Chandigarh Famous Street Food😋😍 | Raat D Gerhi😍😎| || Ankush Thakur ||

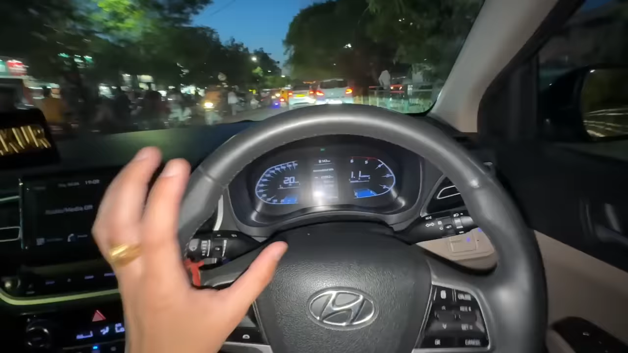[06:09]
ਖਾਣ ਪੀਣ ਵਾਲੀ ਮਾਰਕੀਟ ਜੇ ਤੁਸੀਂ ਵੀ ਆਉਣਾ 3B2 ਗੇੜੀ ਮਾਰਨ, ਫਿਰ ਖਾਣ ਪੀਣ ਵਾਲੀ ਮਾਰਕੀਟ ਕਿੱਥੇ ਉਹ ਵੀ ਤੁਹਾਨੂੰ ਦੱਸੋ।
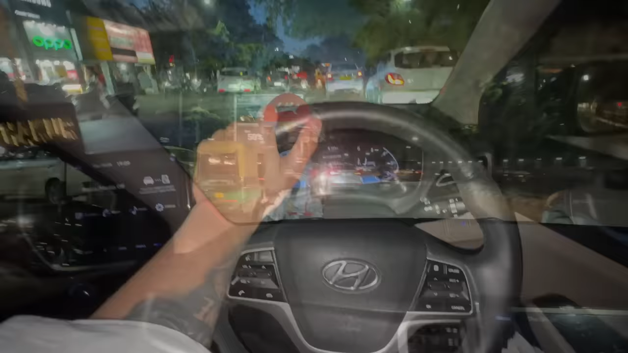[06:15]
ਫਾਈਨਲੀ ਮਿੱਤਰੋ ਆ 3B2 ਨੂੰ ਆਪਾਂ ਅੰਦਰ ਵੜਨ ਲੱਗੇ ਹਾਂ ਅਤੇ ਓਏ ਹੋਏ ਇੱਥੇ ਦੇਖੋ, ਇੱਥੇ ਹਰ ਤਰ੍ਹਾਂ ਦੀ ਸੁਵਿਧਾ ਵੀ ਹੈਗੀ ਆ।
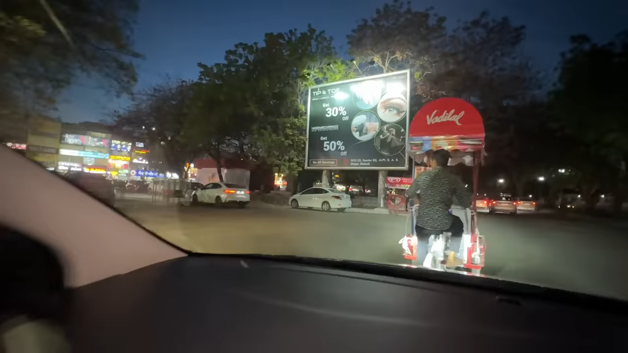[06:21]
ਪੁਲਿਸ ਨਾਕਾ ਰੋਜ਼ ਲੱਗਦਾ ਕਿਉਂਕਿ ਹੁੱਲੜਬਾਜੀ ਇੱਥੇ ਬਹੁਤ ਜ਼ਿਆਦਾ ਹੁੰਦੀ ਆ,
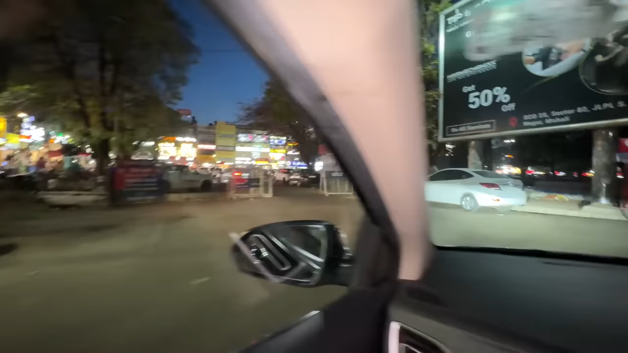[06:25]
ਹਲੇ ਮਾਹੌਲ ਹੈ ਨਹੀਂ ਕਿਉਂਕਿ ਹਲੇ ਸਾਰੇ 6:30 ਵੱਜ ਗਏ 7:15, ਨਹੀਂ ਤਾਂ ਮੈਂ ਤੁਹਾਨੂੰ ਉੱਦਾਂ ਸਾਰਾ ਘੁੰਮਾਉਣਾ।
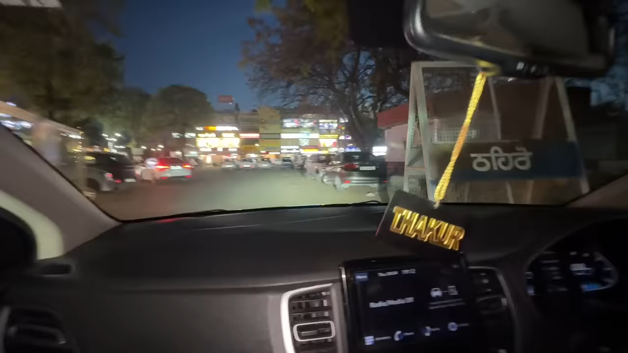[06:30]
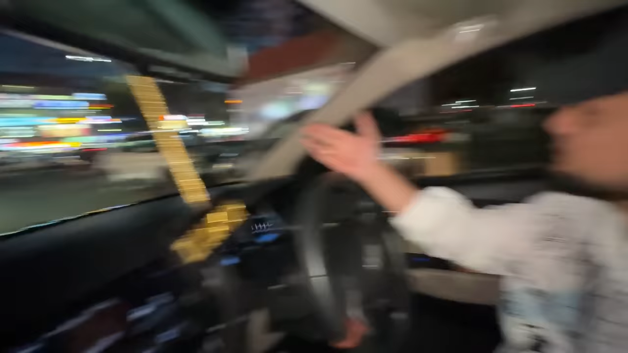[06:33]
ਇਹ ਦੇਖੋ ਐਂਟਰੀ ਆ 3B2 ਦੀ, ਅਤੇ ਕਿਉਂਕਿ 8-9 ਵਜੇ ਜ਼ਿਆਦਾ ਇੱਥੇ ਰੌਣਕ ਹੁੰਦੀ ਆ ਕਿਉਂਕਿ 9 ਵਜੇ ਤੋਂ ਲੋਕੀ ਇੱਥੇ ਆਉਣਾ ਸ਼ੁਰੂ ਹੋ ਜਾਂਦੇ ਗੇੜੀਆਂ ਮਾਰ।
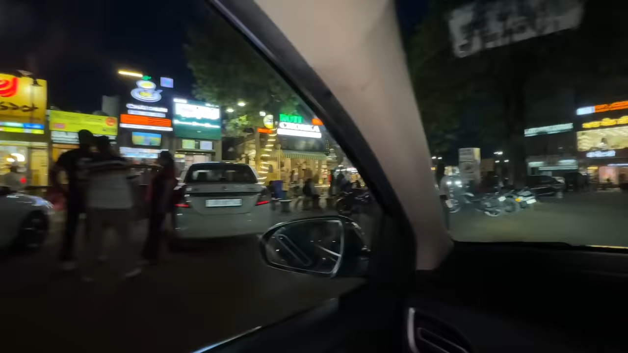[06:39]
ਕਿੱਦਾਂ ਗੇੜੀਆਂ ਮਾਰਦੇ ਹੋ ਤੁਹਾਨੂੰ ਮੈਂ ਸਾਰਾ ਦਿਖਾਊਂਗਾ। ਅਤੇ ਆਹ ਮਾਰਕੀਟ ਆ KFC, ਇੱਥੋਂ ਤੁਸੀਂ KFC ਖਾ ਸਕਦੇ ਹੋ, ਇਹ ਵੀ 3B2 'ਚ ਮਸ਼ਹੂਰ ਆ KFC। ਅਤੇ ਬਾਕੀ ਮਿੱਤਰੋ ਇੱਥੇ ਨਾਕਾ ਚੌਂਕ ਦੇ ਵਿੱਚ ਪੁਲਿਸ ਖੜਦੀ ਆ ਕਿਉਂਕਿ KFC ਦੇ ਮੂਹਰੇ,
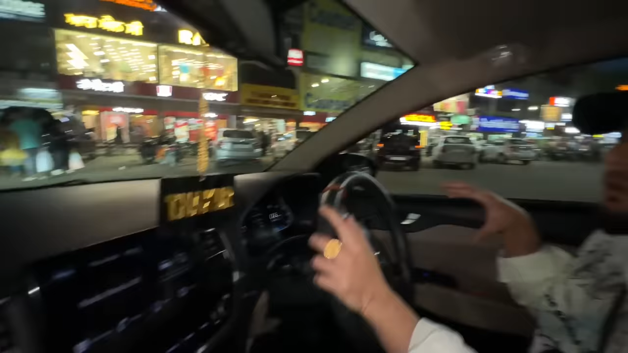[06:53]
ਹਾਂ KFC ਦੇ ਮੂਹਰੇ, ਕਿਉਂਕਿ ਜਦੋਂ ਜ਼ਿਆਦਾ ਗੱਡੀਆਂ ਘੁੰਮਣ ਲੱਗ ਜਾਂਦੀਆਂ, ਜ਼ਿਆਦਾ ਹੁੱਲੜਬਾਜੀ ਹੁੰਦੀ, ਜਿਹੜੀ ਇੱਕ ਗੱਡੀ 4-4,
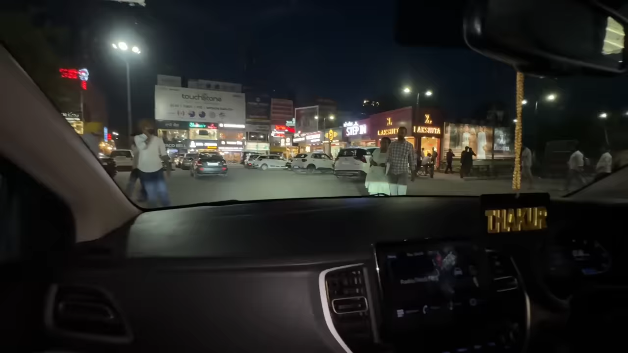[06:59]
5-5 ਵਾਰ ਗੇੜੀ ਮਾਰ ਦਿੰਦੀ ਆ, ਉਹ ਗੱਡੀਆਂ ਨੂੰ ਰੋਕਿਆ ਜਾਂਦਾ ਇੱਥੇ, ਹੈ ਨਾ। ਅਤੇ ਬਾਕੀ ਆਹ ਦੇਖੋ ਅੱਗੇ ਦਿਖਾਵਣ ਆਇਆ ਮੇਰਾ ਭਰਾ।
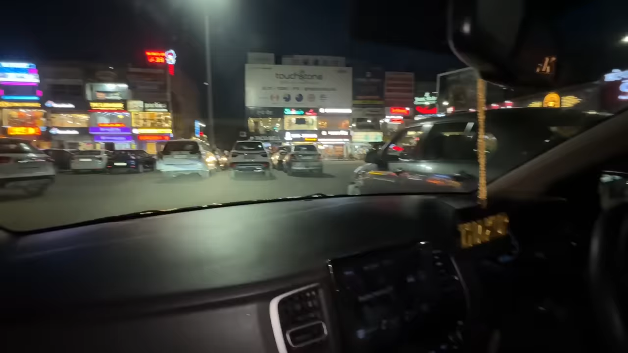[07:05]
ਸੋ ਇੱਥੋਂ ਦੀ ਇੱਦਾਂ ਗੱਡੀ ਘੁੰਮਾਉਂਦੇ ਆ ਲੋਕੀ, ਸਾਰੀਆਂ ਗੱਡੀਆਂ ਘੁੰਮਾ ਘੁੰਮੂ ਕੇ ਕੱਪੜੇ ਕਈ ਵਾਰ ਅਸੀਂ ਇੱਥੋਂ ਵੀ ਲੈ ਲਈਦੇ ਆ ਦਾ ਪਬਲਿਕ ਵਾਲਿਆਂ ਤੋਂ।
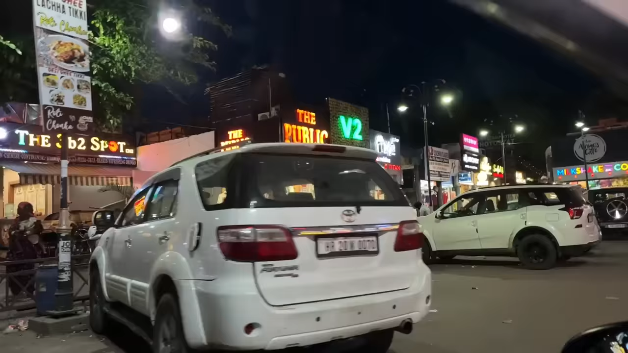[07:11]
ਅਤੇ ਆਹ ਚੈੱਕ ਕਰੋ, ਇਹ 3B2 ਦੀ ਮਾਰਕੀਟ ਆ ਮਿੱਤਰੋ,
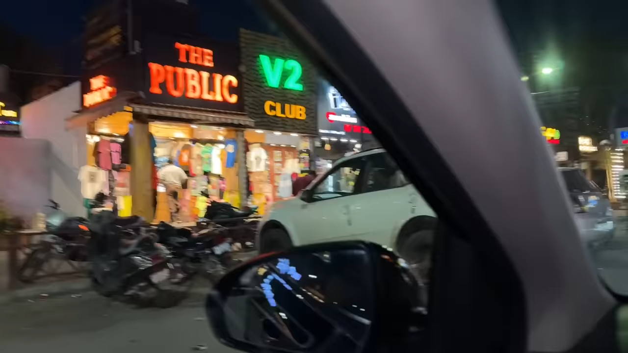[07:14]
3B2 ਦੀ,
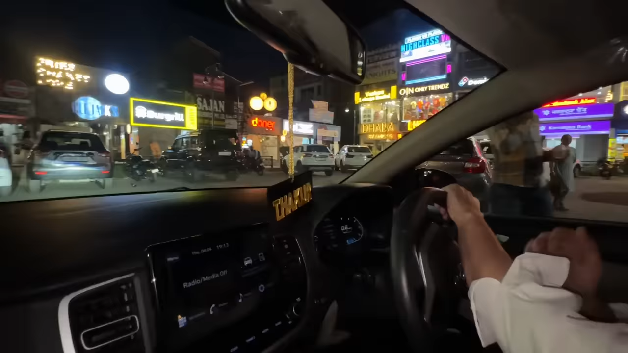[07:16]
ਅਤੇ ਸਾਰੇ ਸਟੋਰ ਬਣਿਆ ਕੱਪੜਿਆਂ ਦੇ, ਮਹਿੰਗੇ ਮਹਿੰਗੇ ਜਿੱਥੋਂ ਕੱਪੜੇ ਮਿਲਦੇ।
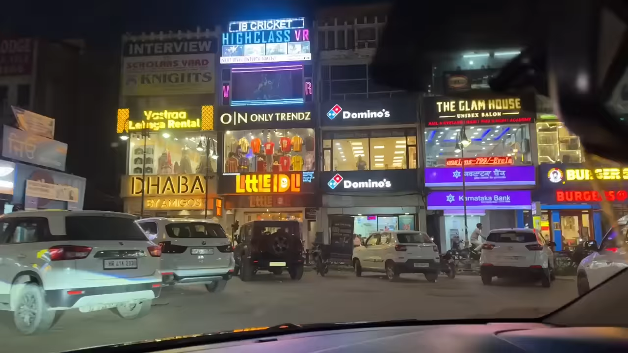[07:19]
ਅਤੇ ਬਸ ਇੱਦਾਂ ਘੁੰਮੀ ਚੱਲੋ, ਕੁੜੀਆਂ ਦੇਖੀ ਚੱਲੋ। ਦੇਖੋ ਆਹ ਮੁੰਡੇ ਖੜ ਗਏ ਆ ਸਾਹਮਣੇ, ਦਿਖਾਓ ਕੁੜੀਆਂ ਖੜ ਗਈਆਂ ਆ,
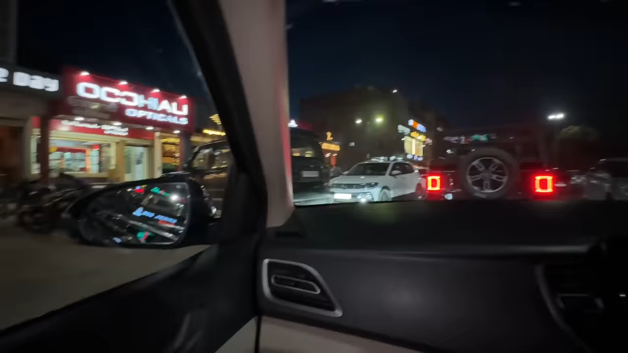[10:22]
ਤੇ ਬਸ ਗੱਡੀਆਂ ਅੱਗੇ ਵੀ ਦੋ ਹੋਰ ਲੱਗ ਗਈਆਂ, ਤੇ ਸਭ ਤੋਂ ਥਾਰਾ ਮੈਂ ਕਹਿੰਦਾ ਥਾਰਾ ਹੀ ਘੁੰਮਦੀਆਂ ਇੱਥੇ ਜ਼ਿਆਦਾਤਰ, ਤਾਂ ਥਾਰਾਂ ਫੋਰਚੂਨਰਾਂ ਗੱਡਖਾਨੇ, ਇੱਕ ਤੋਂ ਇੱਕ ਗੱਡਖਾਨਾ ਇੱਥੇ ਘੁੰਮਦਾ।
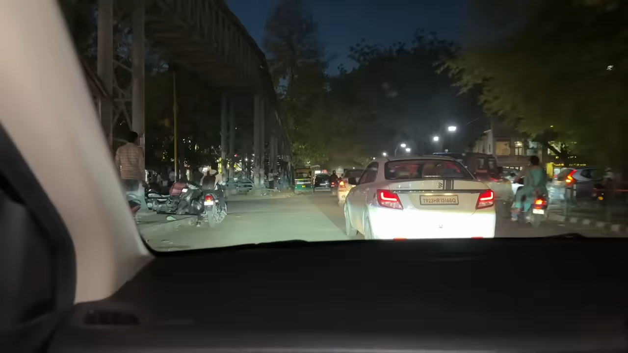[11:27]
ਤੇ ਅਗਲੀ ਮਾਰਕੀਟ ਦੇ ਵਿੱਚ ਸਾਰਾ ਸਟਰੀਟ ਫੂਡ ਮਿਲਦਾ, ਜੋ ਮਰਜ਼ੀ ਖਾਇਓ ਪੀਓ, ਉੱਥੇ ਵੀ ਰੌਣਕ ਮੇਲਾ, ਇੱਥੋਂ ਹੀ ਸ਼ੁਰੂ ਹੋ ਗਿਆ, ਦਿਖਾ ਦੇ ਇੱਥੋਂ ਦਿਖਾ ਸਾਰੀ ਮਾਰਕੀਟ।
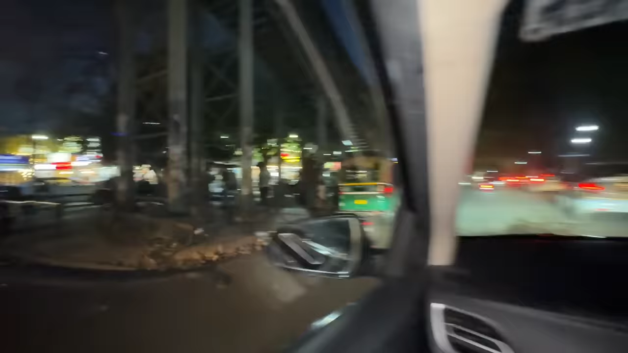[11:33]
ਆਹ ਦੇਖੋ ਜੀ ਸਾਰਾ ਕੁਛ ਖਾਣ ਨੂੰ ਤੁਹਾਨੂੰ ਮਿਲੂਗਾ, ਪਰ ਜਦੋਂ ਵੀ ਤੁਸੀਂ ਇੱਥੇ ਆਉਣਾ ਹੋਇਆ, ਸਭ ਤੋਂ ਮਸ਼ਹੂਰ ਇੱਥੇ ਸਾਲੀ ਇੱਕੋ ਹੀ ਚੀਜ਼ ਆ, ਪਾਓ ਭਾਜੀ ਬੰਬੇ ਵਾਲਿਆਂ ਦੀ।